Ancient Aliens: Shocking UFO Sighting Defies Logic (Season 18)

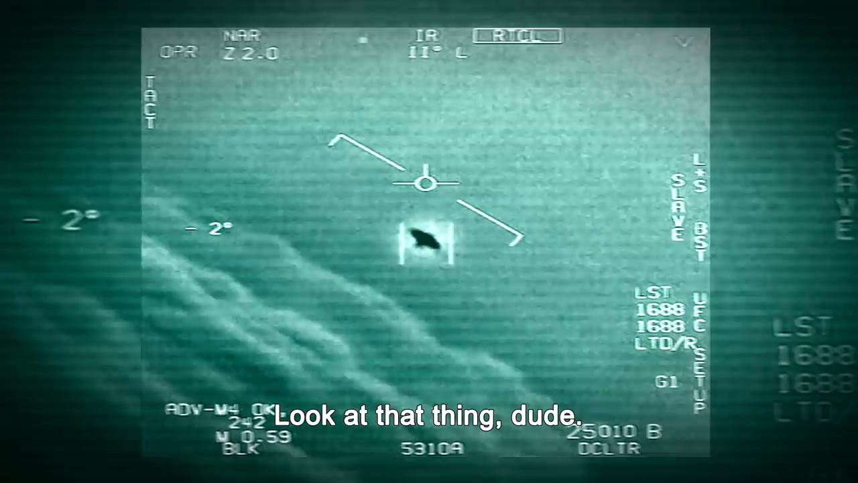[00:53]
What do you want to think, dude? My gosh. They're all going against the wind. And the wind's a hundred and point enough to the west. It doesn't lose speed, and it rotates mechanically against the wind. This gimbal footage is one of the rare pieces of physical evidence that is corroborated directly by individuals who are out there on the East Coast documenting these things.